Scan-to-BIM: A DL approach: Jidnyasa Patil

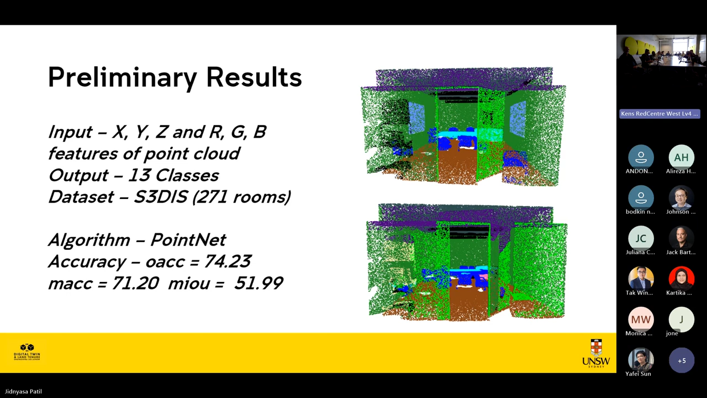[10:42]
which is detected as a door, because the light green is the door. So, yes. So, you can see the errors that are right now in the deep learning algorithms. So, we have to, the other things that get confused, that the machine gets confused in classifying. These are the basic problem areas that we identified, that is walls.